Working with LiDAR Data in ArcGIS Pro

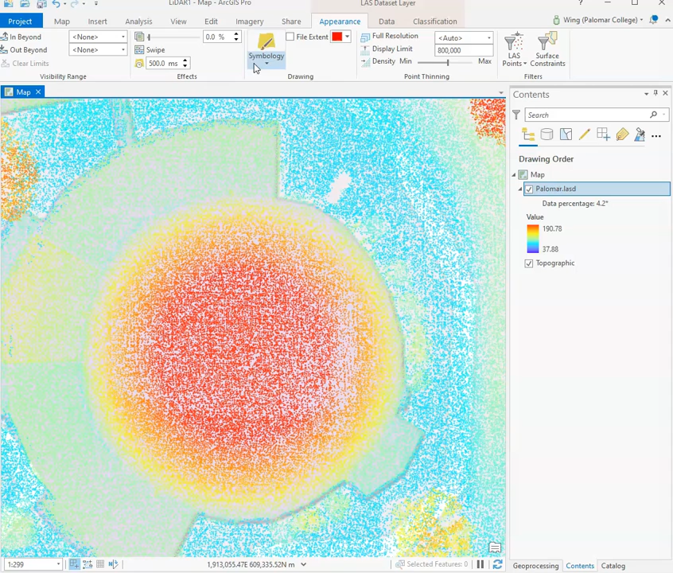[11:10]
elevation value that corresponds to each of these points colors and let's go back to the last points here and say show us all the points and now we go to symbology this is where we can show our points using different schemes or different coloring methods we can
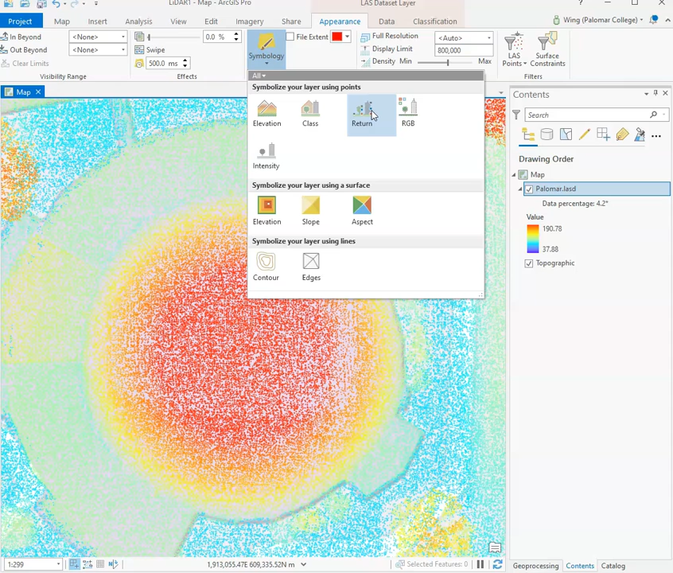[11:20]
color our points based on their return numbers as opposed to coloring our points like what we're doing now based on their elevation value so as I've mentioned before since
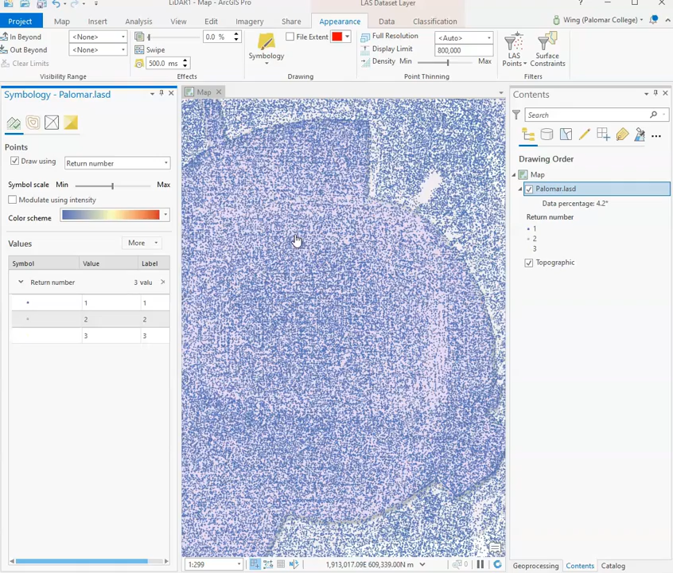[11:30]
this particular LiDAR system that we use
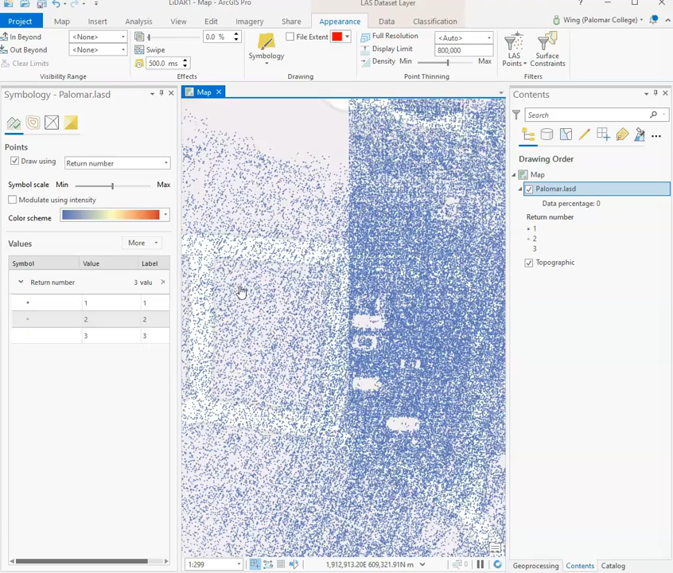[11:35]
are capable of detecting three returns or up to three returns for each of the laser pulses
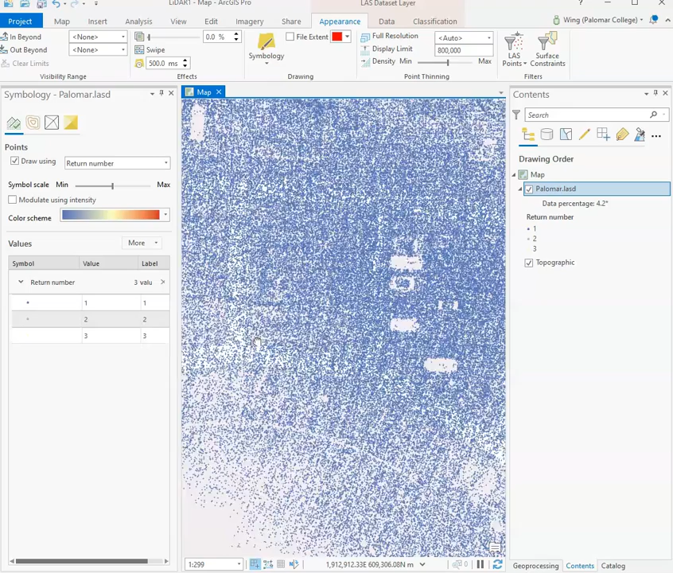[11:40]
you can see we have return number one two and three and here in this pane we can change
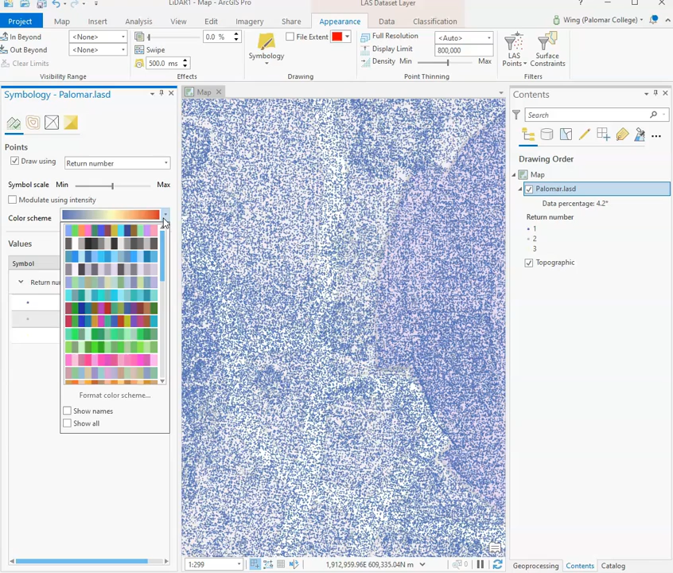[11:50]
how to colorize each of those returns
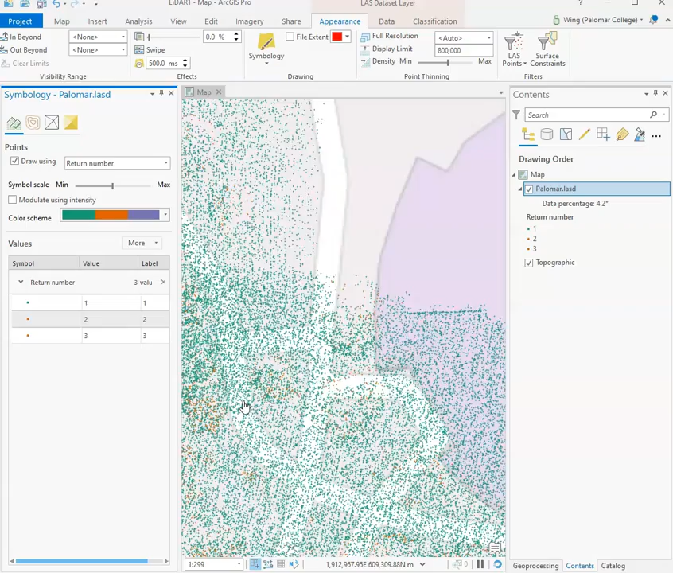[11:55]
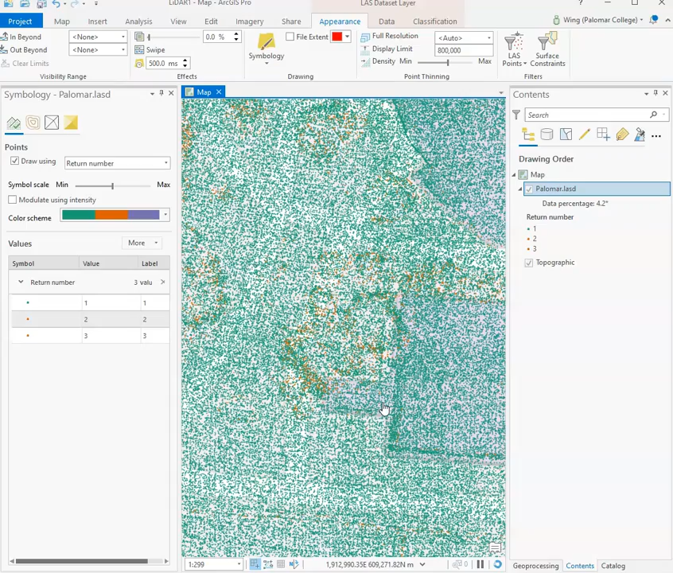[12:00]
and so you can see we have a lot of
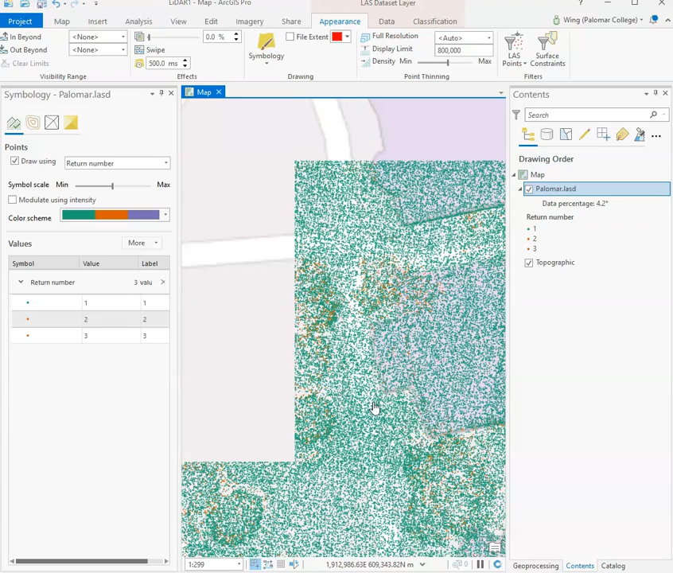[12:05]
points from the first return which is normal and then
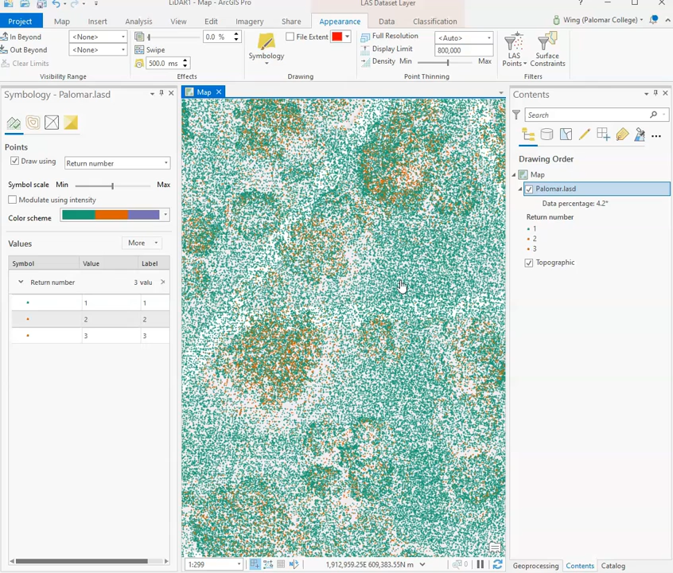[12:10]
fewer points that are part of the second return and then even fewer points that are part of the third return so now let's look at some other visualization methods if we go back to symbology you can see we can also visualize our
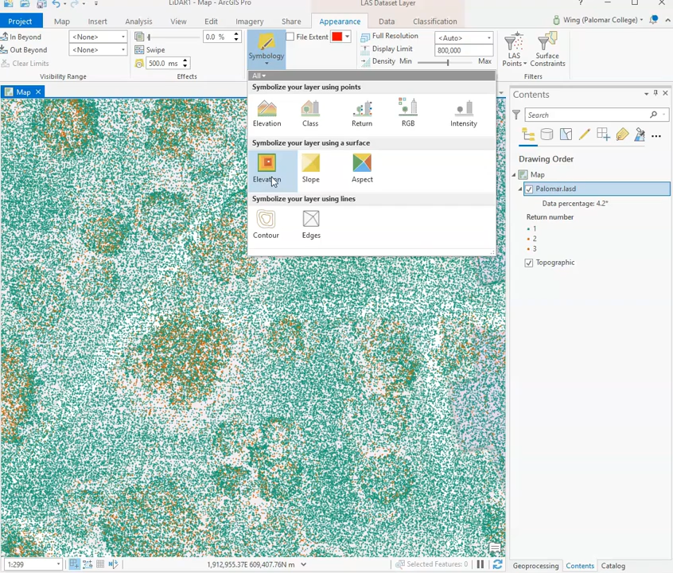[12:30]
point cloud as a surface an elevation surface so instead of
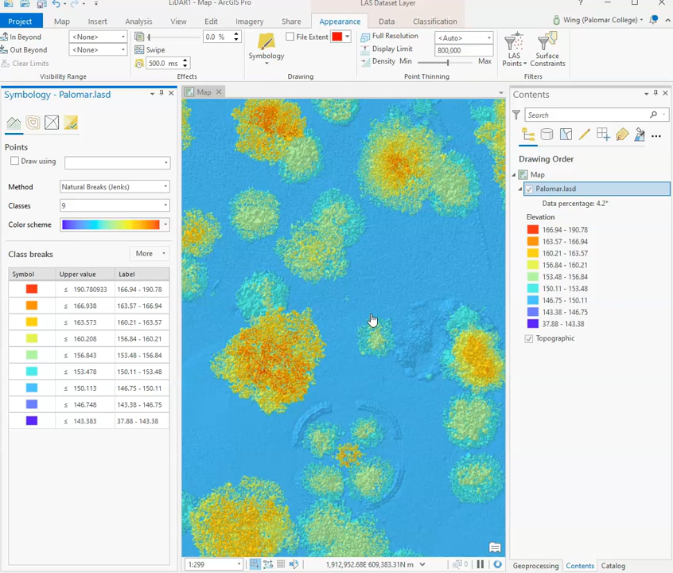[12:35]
coloring our points based on the elevation registered at those point location we can also build a triangulated irregular network or TIN model based on the height or elevation register at each of these point locations if we really zoom in you can see each of these surfaces takes the form of a triangle and the triangle is
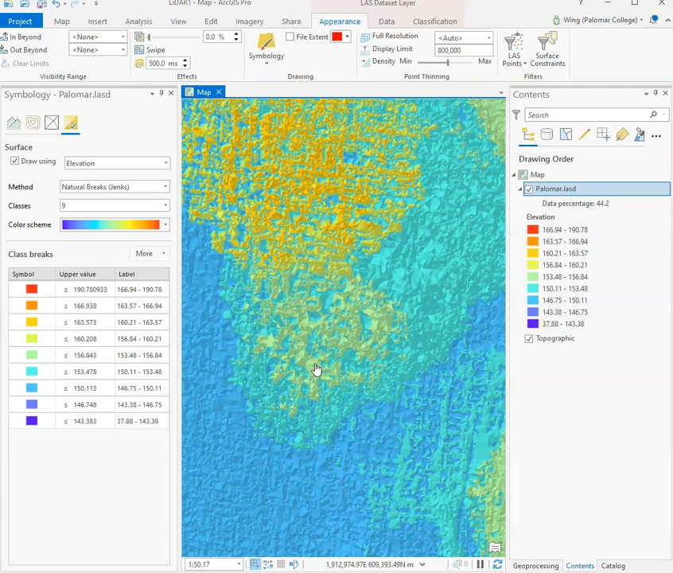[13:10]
created by connecting three points at that location so now we zoom out
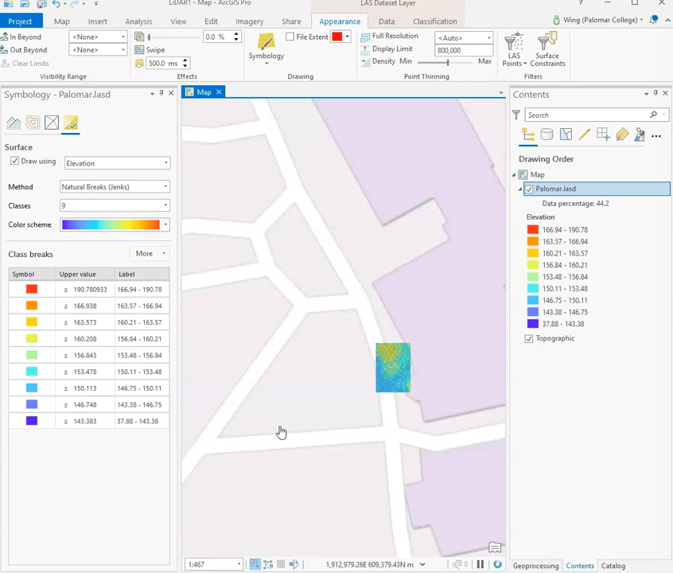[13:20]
you basically get a 3D mesh or a TIN model that is showing you elevation of the area we can still filter the point in our
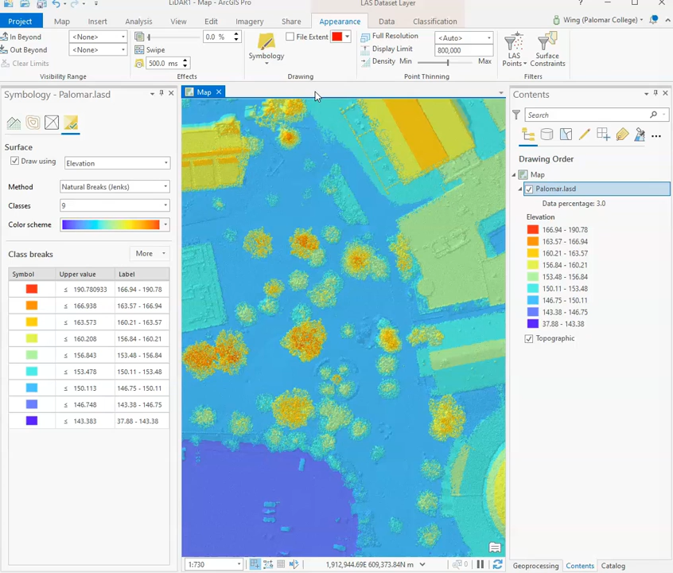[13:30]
dataset by their class just like what we have done previously so we go back to last points here and say just show me the elevation surface
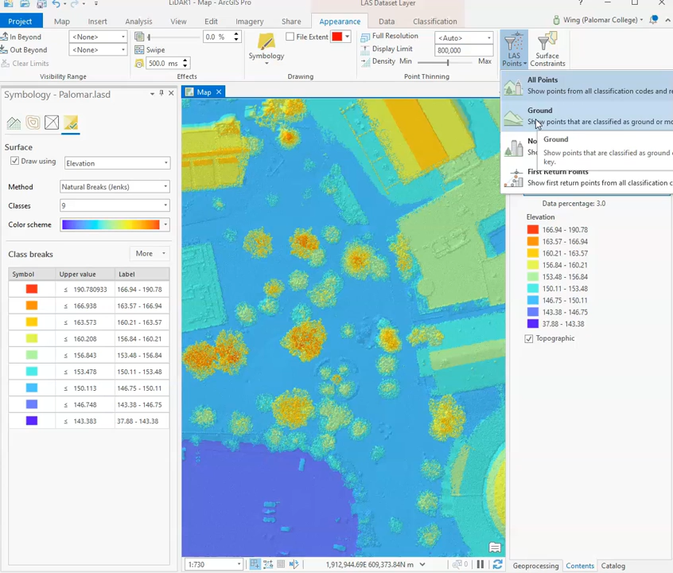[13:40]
that is created by all the points that were classified as ground by the software you can see the software strip away all of those points that are not considered